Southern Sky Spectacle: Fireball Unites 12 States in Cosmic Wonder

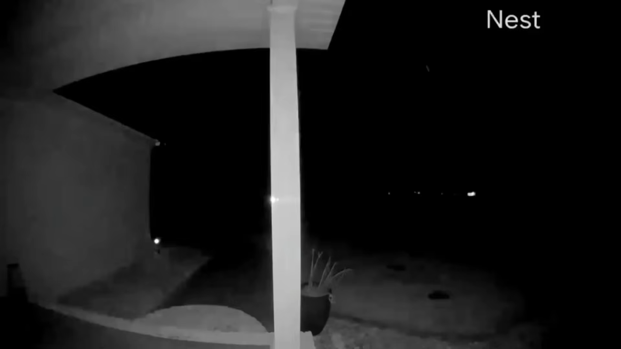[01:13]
A bright fireball lit up the skies over several states early Tuesday morning on October 14th.
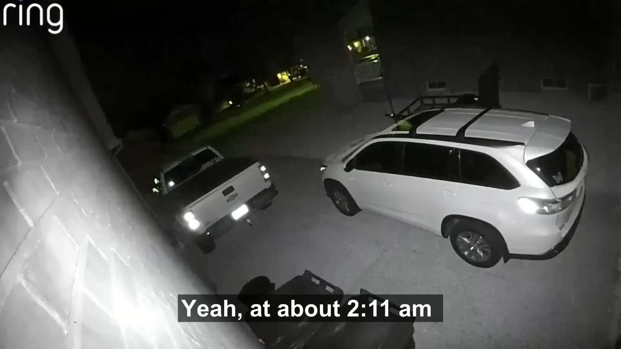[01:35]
Yeah at about 2 11, 2 14, 80 a.m.
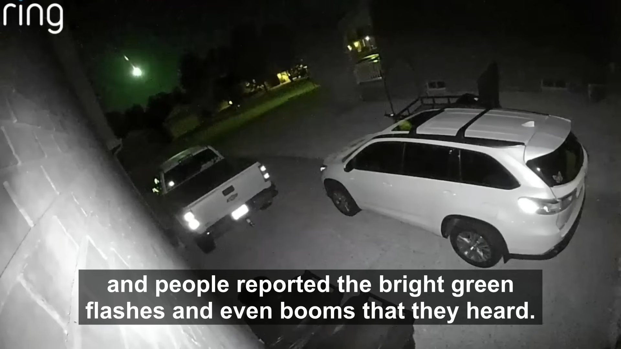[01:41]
and people reported the bright green flashes and even booms that they heard.
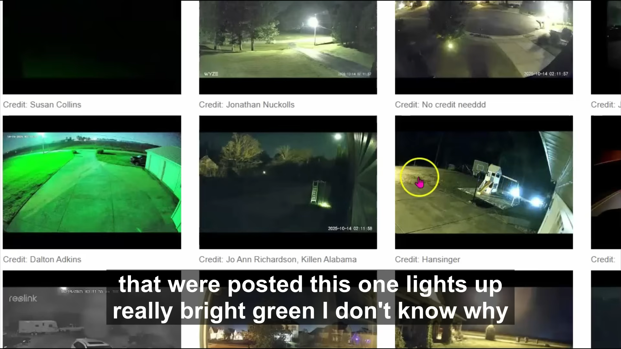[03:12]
This one lights up really bright green. I don't know why. There's more off on the site.
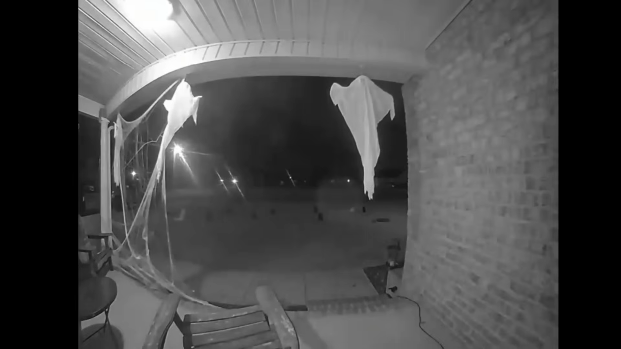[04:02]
I went directly over it went directly over my head and continued in the direction I was looking.